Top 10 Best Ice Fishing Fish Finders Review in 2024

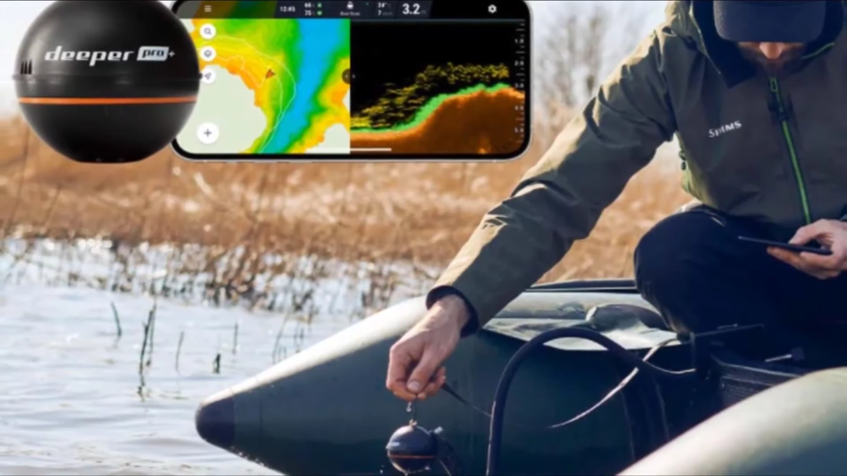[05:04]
the number eight position is held by macum lx7 sonar system ice
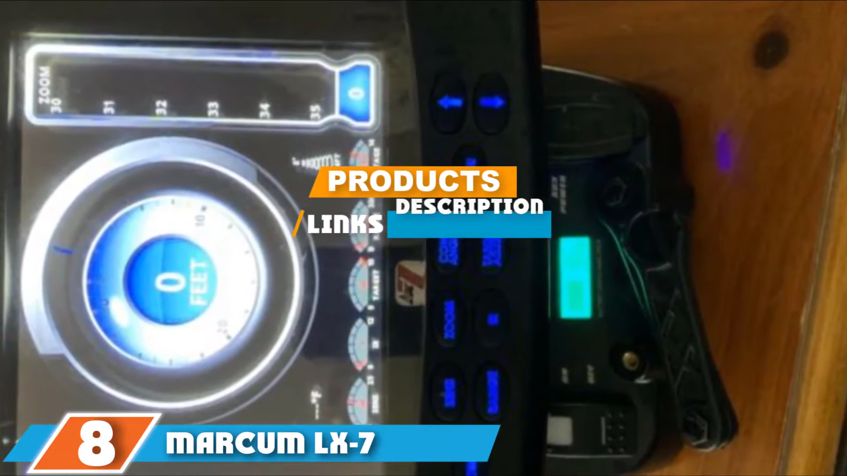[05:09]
fishing fish finder if you are looking to invest in an advanced fish finder radar with advanced features and functionality the macum lx7 is it it is the ultimate best ice
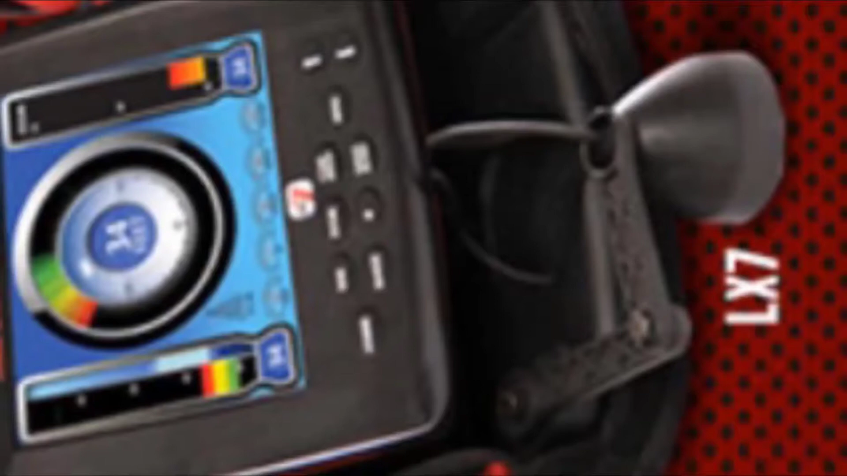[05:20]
fishing finder and a must-have for any avid ice angler it doesn't come cheap but it
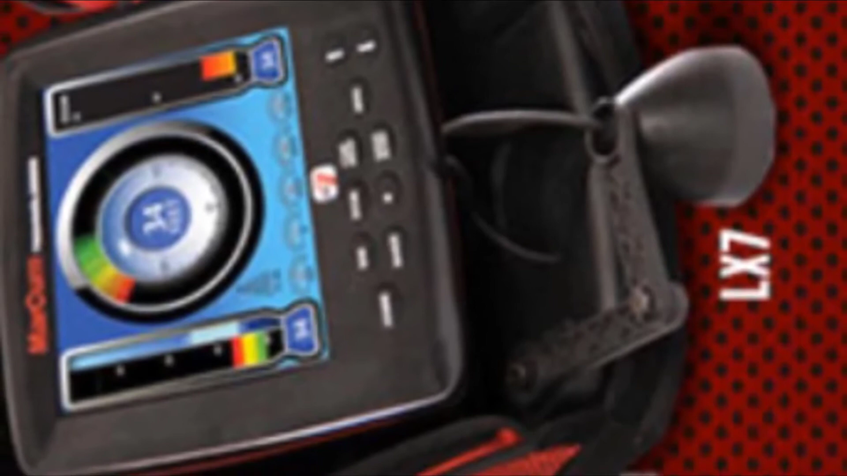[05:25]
is money well spent makes ice fishing even more enjoyable and increases catch rates
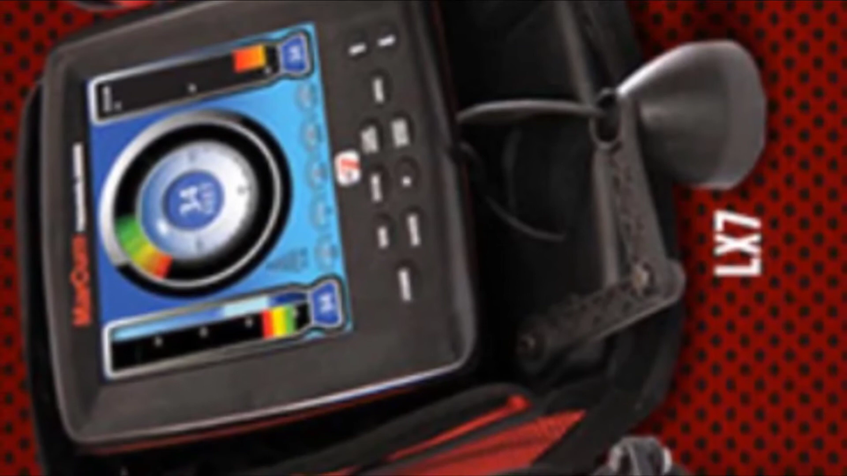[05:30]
that it is one of the top rated ice fishing electronics attests to
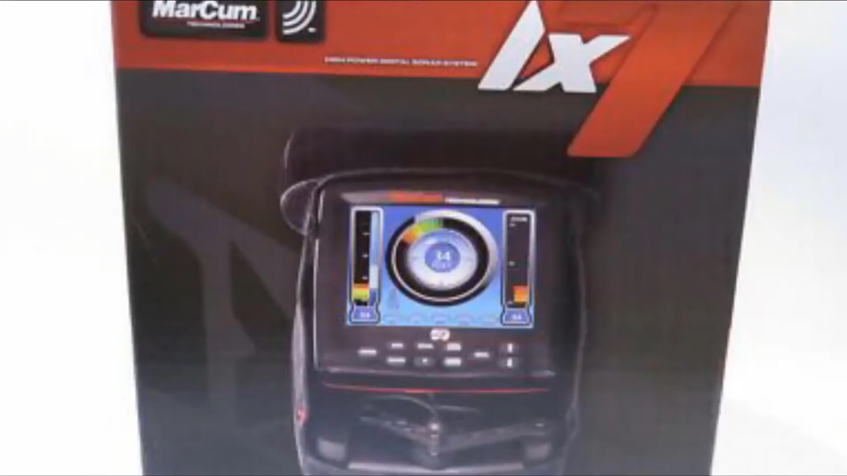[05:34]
this its top of the line sonar system is optimized for finding fish in frozen water it displays scan area
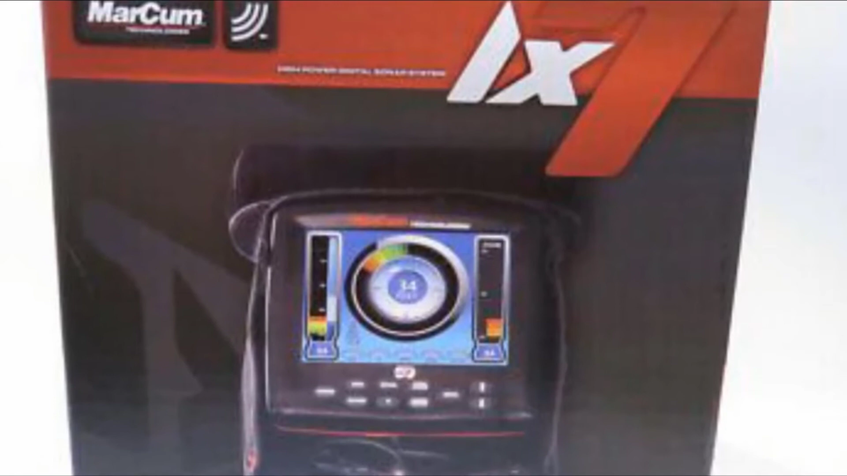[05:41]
at any bottom depth with either 8 or 20 degrees con angles with a half inch target separation it clearly shows you your face target relative to the transducer and
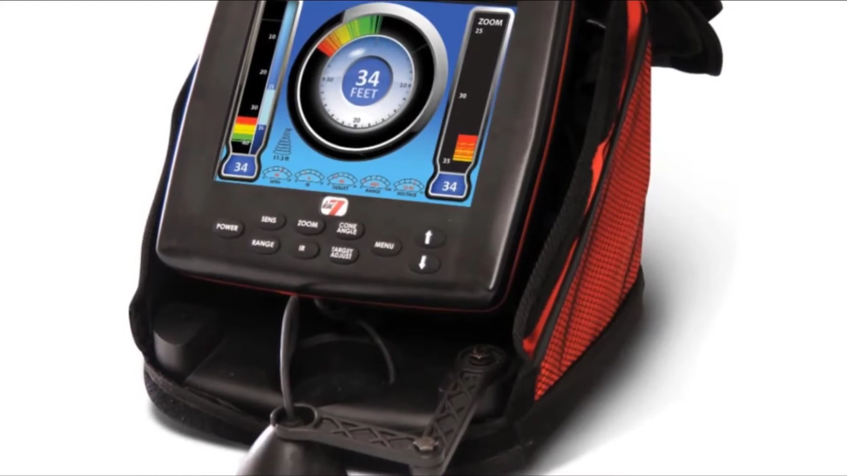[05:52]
On screen: depth 34 ft
your jig on its huge 8 inch lcd full color high resolution display with 800 by 8 600 pixels you can see all the information you need clearly and distinguish everything accurately the user
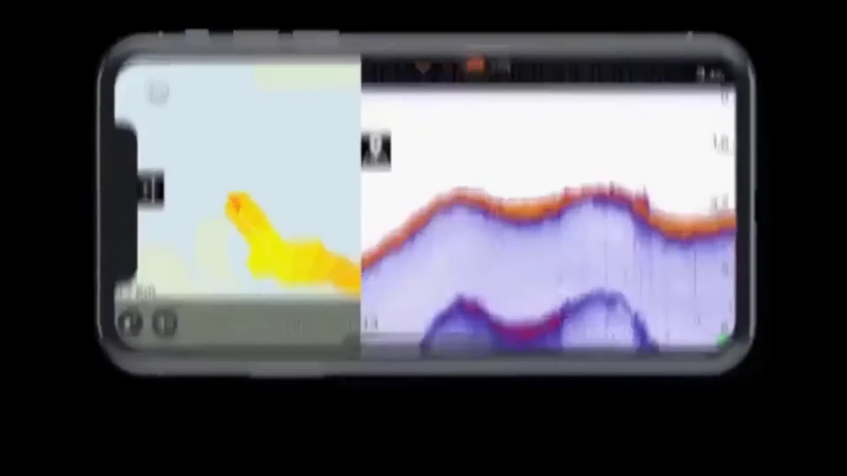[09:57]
with three different frequencies 6 75 kilohertz con angle 7 degree
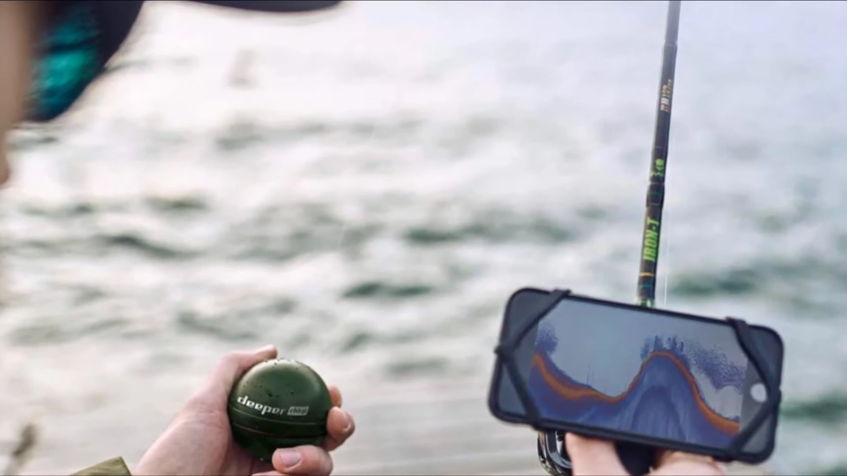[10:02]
290 kilohertz con angle 16 degree and 100 kilohertz con angle 47 degree and returns extremely detailed and accurate solar reading it connects to the deeper app on your
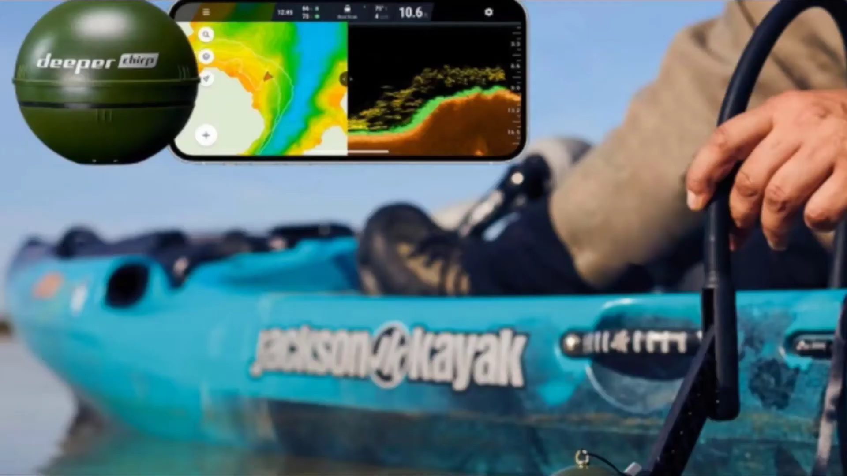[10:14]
ios or android device via wi-fi and provides a crisp clear view of the bottom vegetation structure fish and your bait with an incredible target separation of 0.4 inches into one centimeter you will be able to easily pinpoint the species you are after and track your bait when vertical checking